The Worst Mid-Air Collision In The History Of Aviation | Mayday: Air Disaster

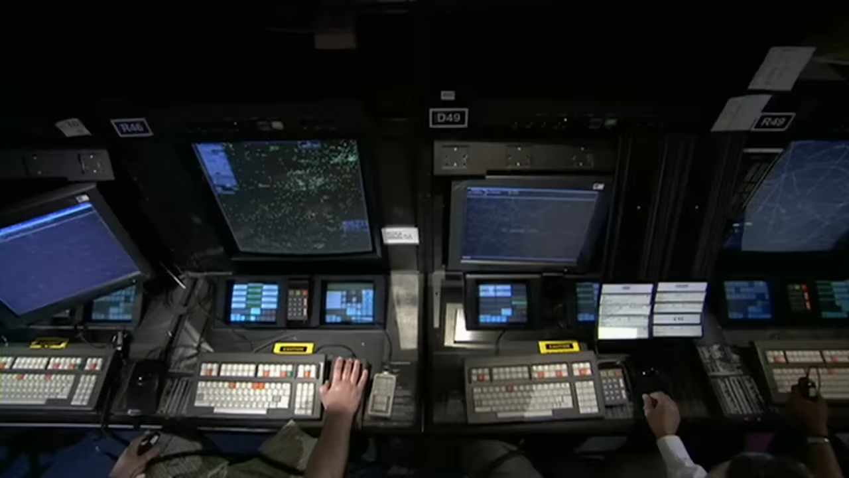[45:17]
India had ordered a $118 million air traffic control system with secondary radar and more sophisticated communications and navigational equipment.
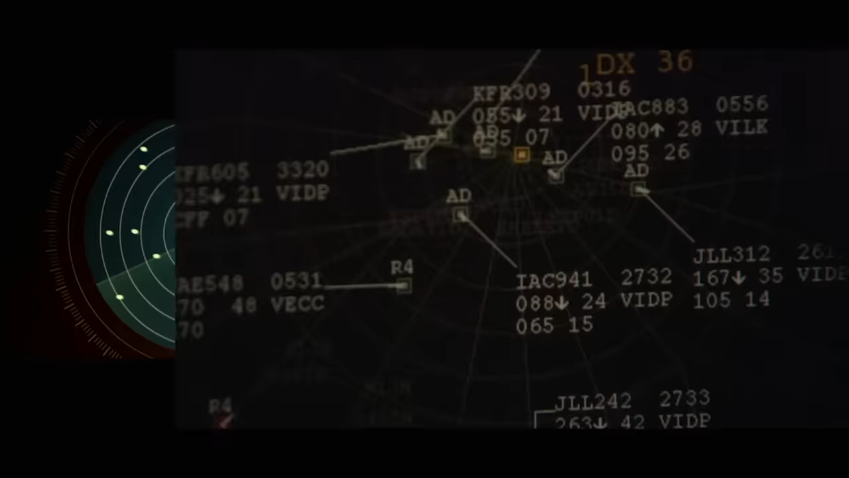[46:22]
It's far more information than controller VK Dutta had available to him on the day of the accident.